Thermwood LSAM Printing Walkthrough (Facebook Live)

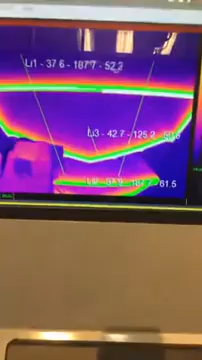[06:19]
Then we'll go back to the control system here to show you our thermographic imaging to basically allow the operator to see basically the heat on each layer that's being printed.
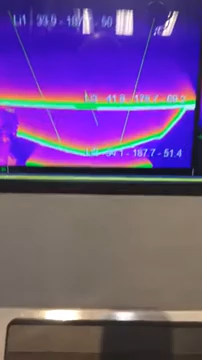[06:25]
So if it's green, he can go ahead and print on it again.
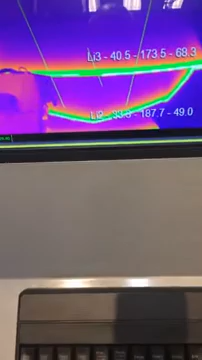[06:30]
If it's red, then of course he wants to wait.
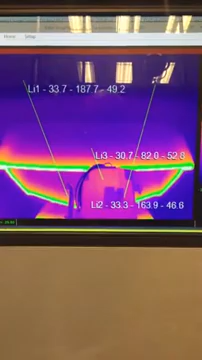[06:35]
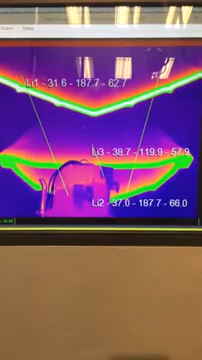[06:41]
So as you can see, this next part is all green, so we're ready to go ahead and print.